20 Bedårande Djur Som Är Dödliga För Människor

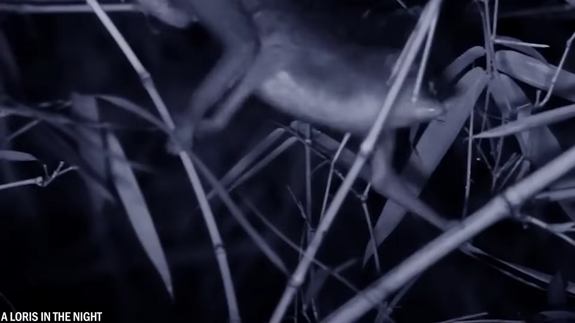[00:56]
Under de stilla nätterna i sydostasien där den har sitt hem, ger sig denna nattaktiva varelse ut.
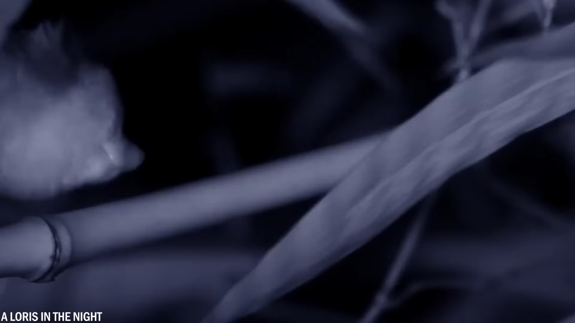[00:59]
Dess långsamhet är en föreklädnad och med överraskande smidighet jagar den.
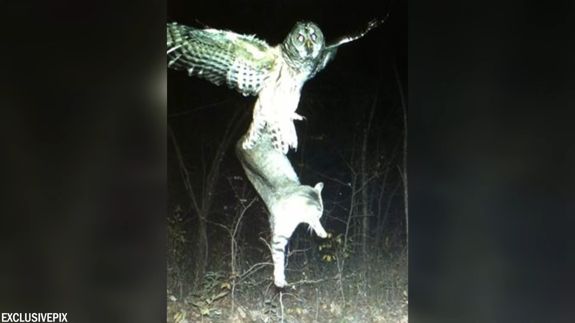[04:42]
Dessa öglor är utrustade med några av de starkaste klorna i fågelvärlden vilket gör att det kan greppa och hålla fast byten som är mycket tyngre än det själva.